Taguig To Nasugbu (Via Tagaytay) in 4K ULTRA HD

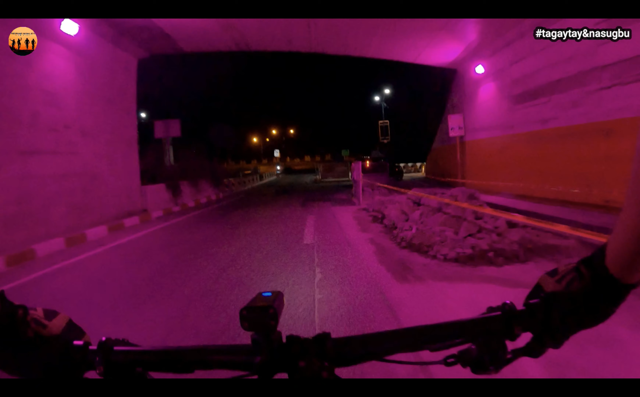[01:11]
Kaso daming ginagawang kalsada eh. Welcome to Payanyo Road. Ang ayos-ayos naman nito. Iyayain ko si Jay kaso hindi pa rin pwede.
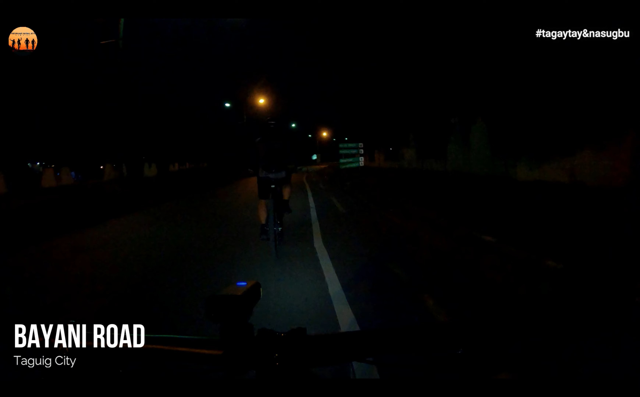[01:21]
Oo! Oh.
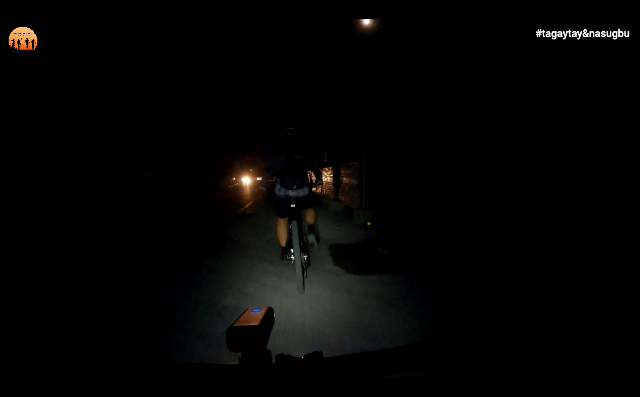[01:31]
Binabagtas po namin ang Bayani Road papuntang Gate 3. Takbong chill-chill lang kami.
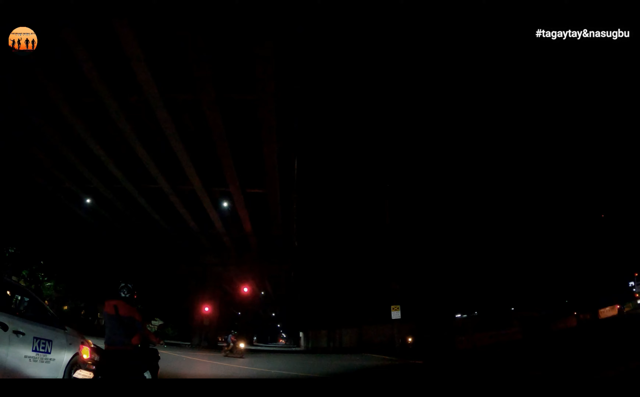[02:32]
Welcome to Tambo. Tambo na tayo. Ito, Tambo to.
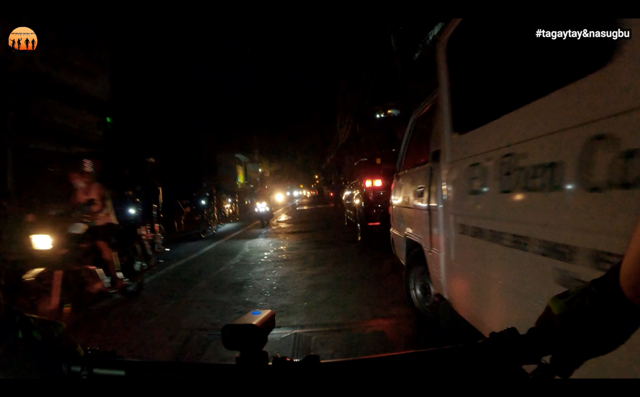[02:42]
Dito ako may nakaaway dati, di ba?